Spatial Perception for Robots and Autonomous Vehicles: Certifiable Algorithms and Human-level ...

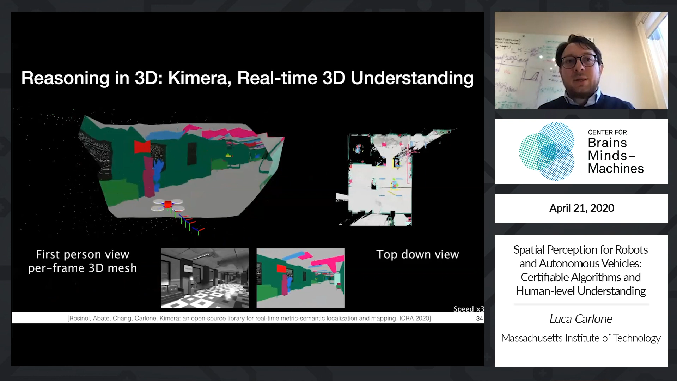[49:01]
So when thinking about reasoning in 3D, over the last two years, we have been trying to address this issue of like, you know, trying to reason over objects and semantics directly in 3D, and we have been working on perception algorithms that can essentially
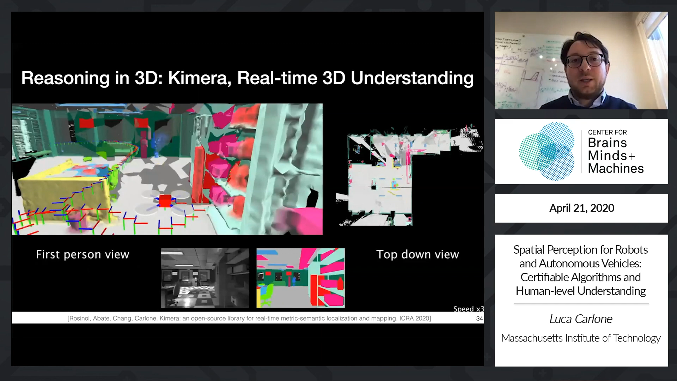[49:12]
model the geometry and the semantics directly in 3D. So what I'm showing here is what we call chimera, which is an algorithm for real-time 3D mapping and 3D understanding. And what you're looking at here is that chimera, essentially our algorithm, is taking as input images and a 2D semantic segmentation of the image. This can be from a deep neural network.
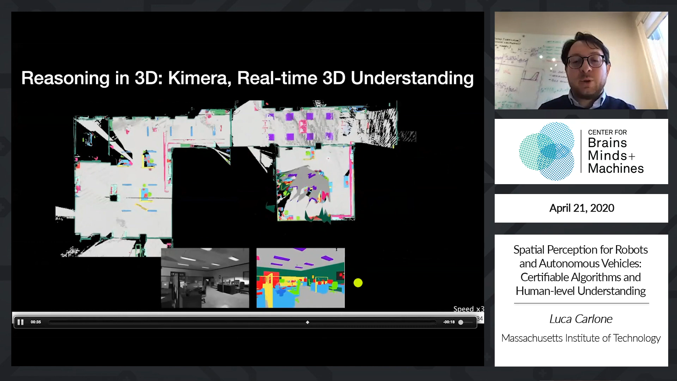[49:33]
And it's producing a 3D model in real time of the world. But you can see that this 3D model is essentially a 3D mesh, capturing the geometry of the scene, and also capturing through the colors, the different semantic labels of the scene. For example, I don't know, yellow is desk, green is chair. So this essentially is a tool to reason at the same time over geometry and semantics.
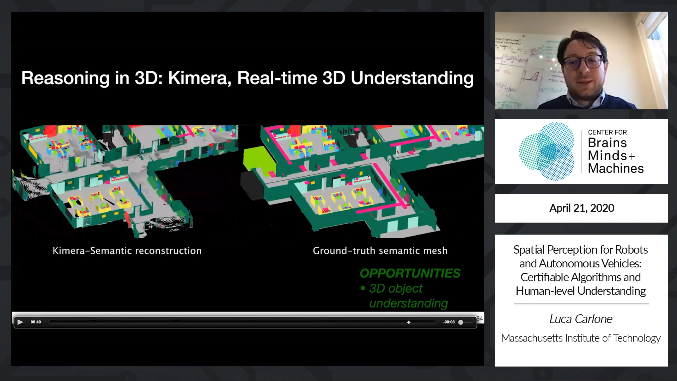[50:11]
So the opportunity here is that chimera is a first step in essentially thinking and doing reasoning directly in 3D over objects. And the other, if you guys are interested in this line of research, the other clear opportunities that we release, the source code for chimera online is a very good and fast multi-threaded code and can get you like this kind of demonstration in no time. You can just execute it on just a bunch of images and inertial data and you can get a 3D model which has both geometric information and semantic information.
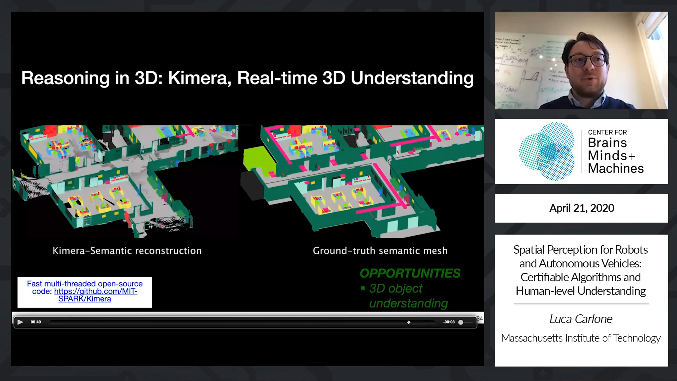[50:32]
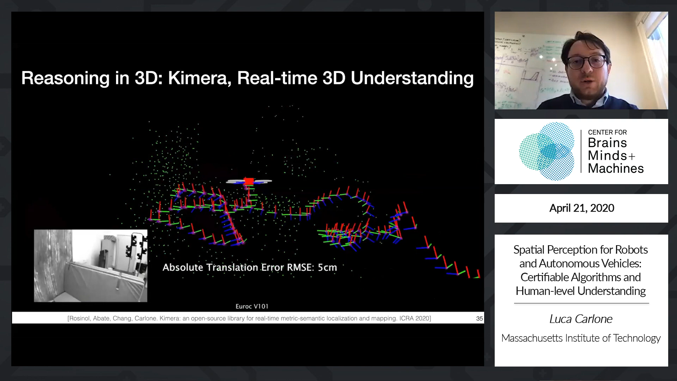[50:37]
I'm a little bit short on time, so I will not get you like to the details of what's running behind chimera.
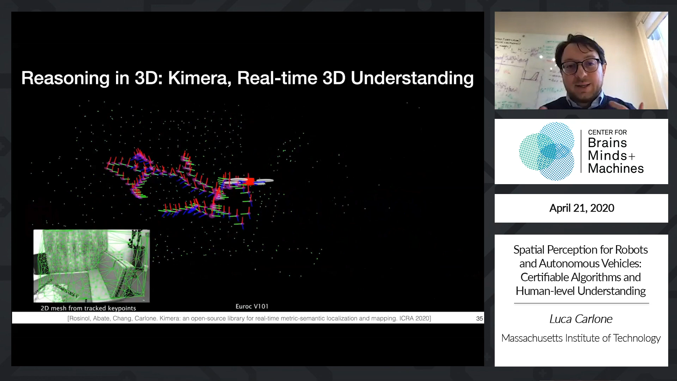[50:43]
It turns out that chimera is running like in a number of modules which are the state of the art of visual inertial navigation, 3D reconstruction, and everything is running in real time. I will not have time to discuss like the details of the architecture, but this paper is already online.
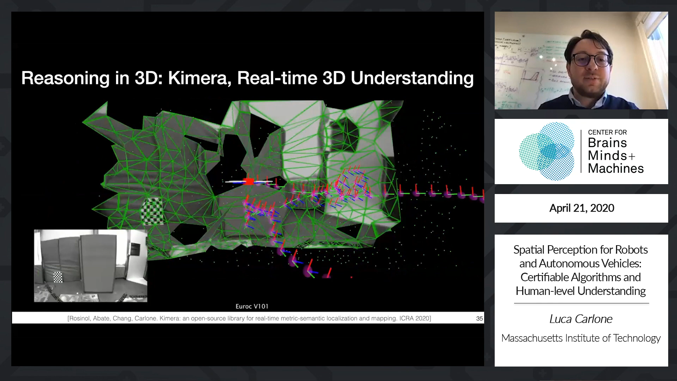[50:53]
You can take a look both at the open source implementation at the paper if you want. So chimera is providing a way to reason in 3D,
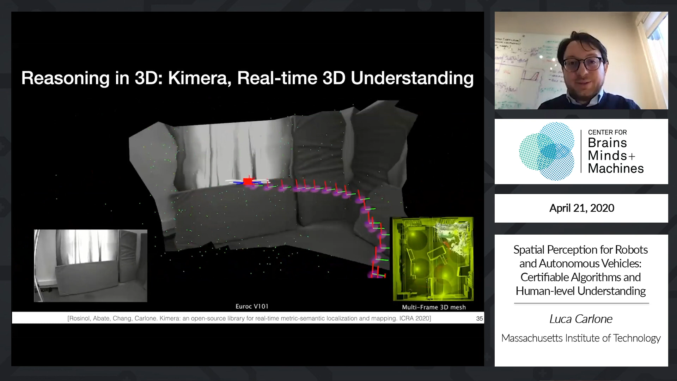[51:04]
but we said that also we want to reason over relation among objects. And this brings into the last contribution I want to mention, which is this idea of 3D dynamic scene graphs. 3D dynamic scene graphs are just a way to abstract the environment, to understand the environment at different levels of abstraction. So here what you see is that at the lowest level of abstraction, we have the metric semantic mesh that uh I was showing in the previous video.
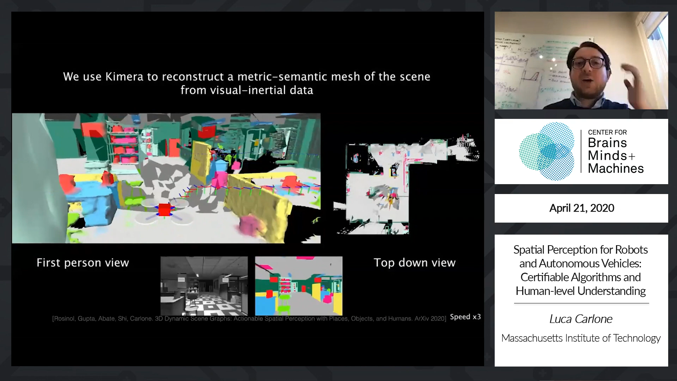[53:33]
I had a little bit of a longer video here showing how do we get to build this dynamic scene graph. And you can imagine that this video is actually a combination of chimera, which I discussed in a few slides ago,
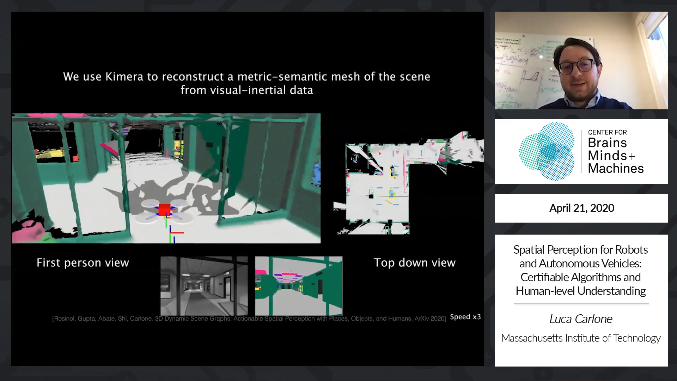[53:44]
as well as the certifiable algorithms for object detection, which is discussed in the first part of the slides.
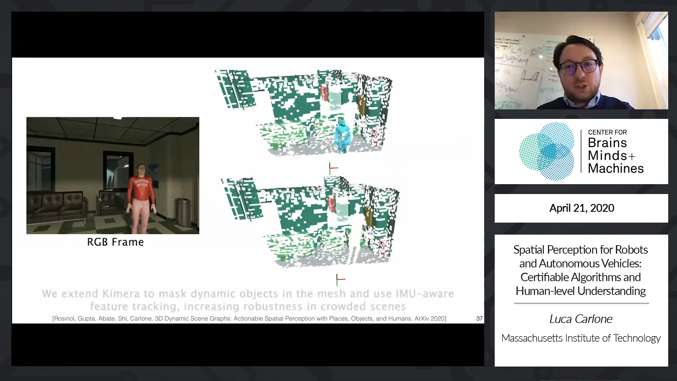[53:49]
And there is a lot of cleverness going on about, you know, modeling stuff in 3D, but without modeling as part of the 3D reconstruction humans, for example.
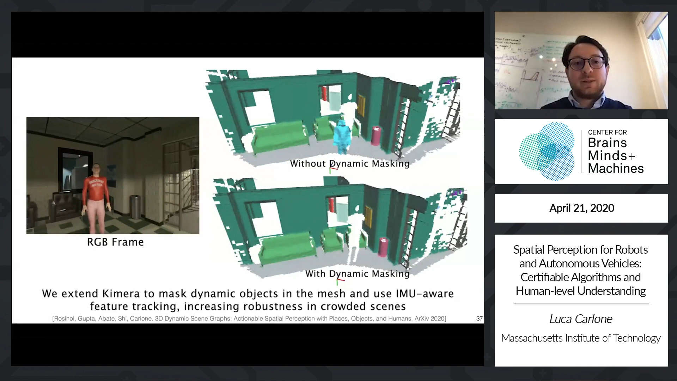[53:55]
And there is a, you know,
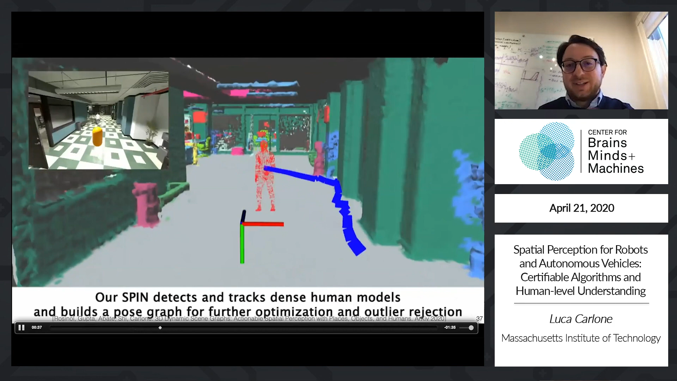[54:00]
some cleverness about tracking humans over time as dense models and also like,